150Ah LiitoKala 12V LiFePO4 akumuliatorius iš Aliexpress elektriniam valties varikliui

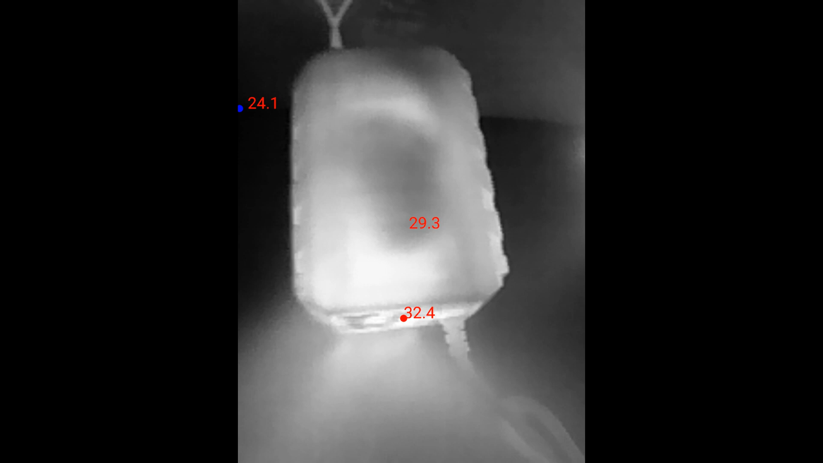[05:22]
kaip stipriai šyla įkroviklis, kuris buvo prie akumuliatoriaus.
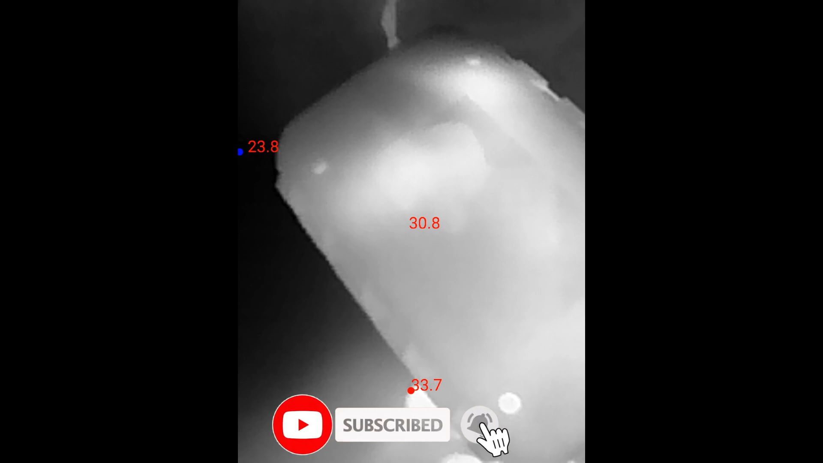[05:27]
Matom šiek tiek virš 30 laipsnių.
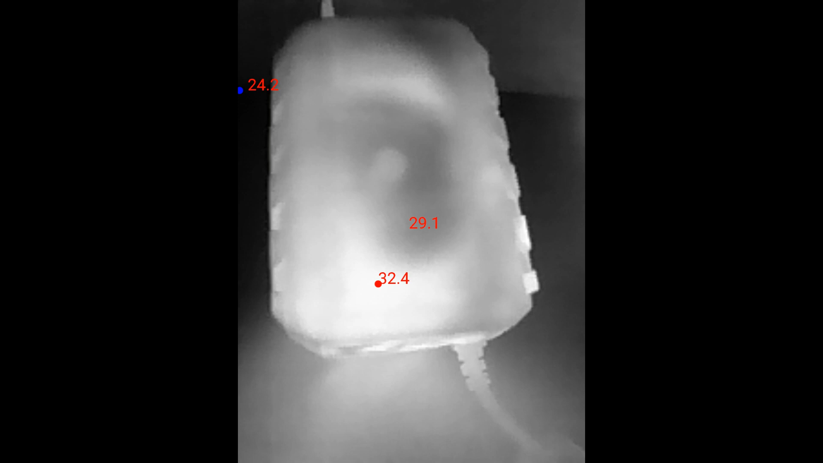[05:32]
Galima sakyti, vėsus tas įkroviklis, stipriai nekaista.
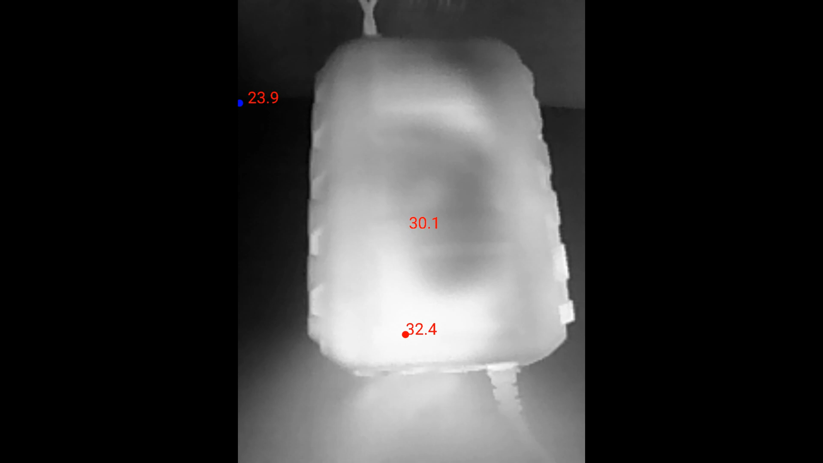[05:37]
Na ir dabar pereisim prie įdomiosios dalies.